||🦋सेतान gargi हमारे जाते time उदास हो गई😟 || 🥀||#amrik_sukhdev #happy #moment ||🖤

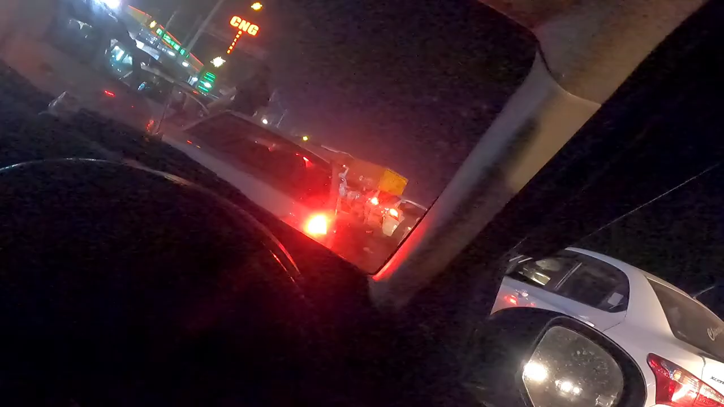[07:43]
बहुत ज्यादा जाम लग रखा है यार यहाँ पे, अब देखो